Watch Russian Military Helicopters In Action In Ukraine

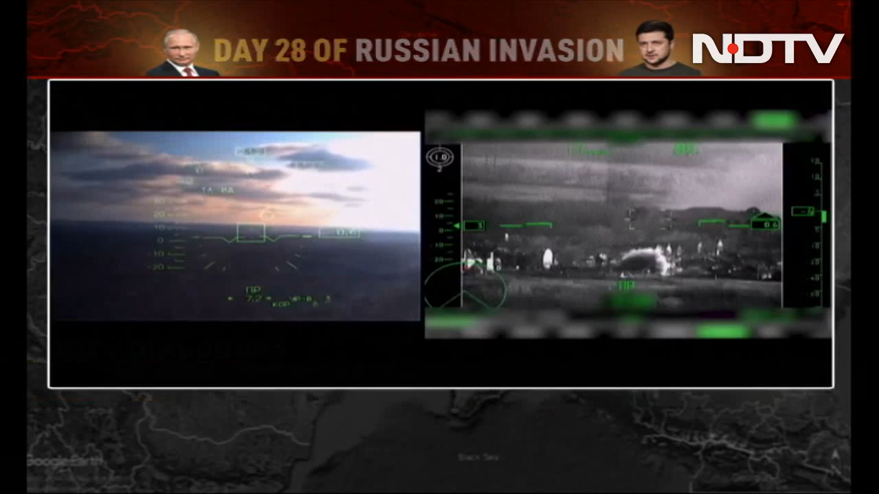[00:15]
The visuals claim to show the moment of impact when that airstrike is carried out on military installations inside Ukraine.